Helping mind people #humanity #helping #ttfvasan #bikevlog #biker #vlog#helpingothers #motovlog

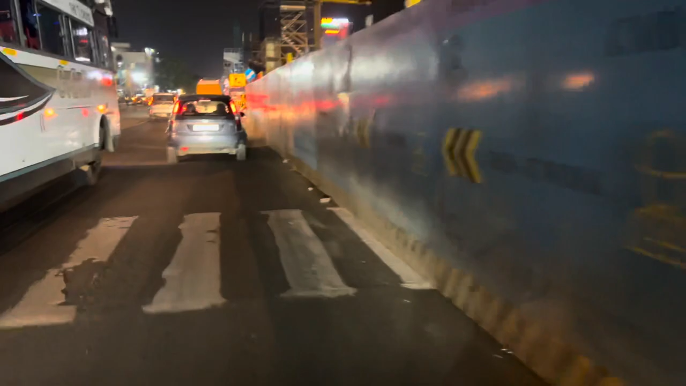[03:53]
இப்போ ஆம்புலன்ஸ் மற்ற ஆம்புலன்ஸ் ஏதாவது எமர்ஜென்சினா ஓகே, டோக் பண்ணுறோன்னு தெரியுது, எதுக்கு தான் ஹார்ன் வச்சுனே வேணுங்களோ. கடுப்பாகுது.
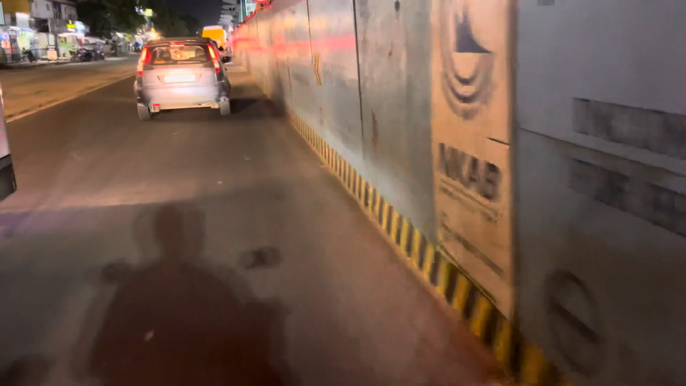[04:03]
பஸ்காரனும் ஓரம் இது பண்ணல, இல்லைன்னா அதுதான் தட்டிட்டுருப்பான்.